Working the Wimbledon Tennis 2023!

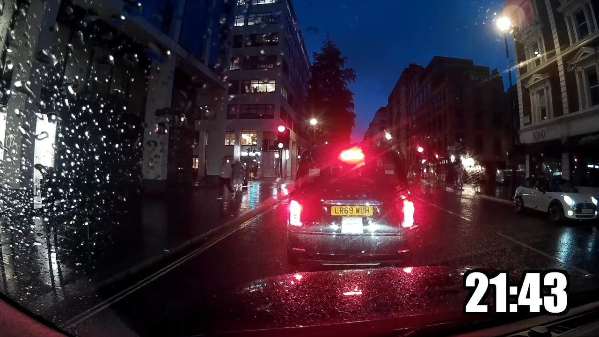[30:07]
I head down onto Wigmore Street, and quite quick to pick up this lady who wants to go to the Danubis Regent's Park.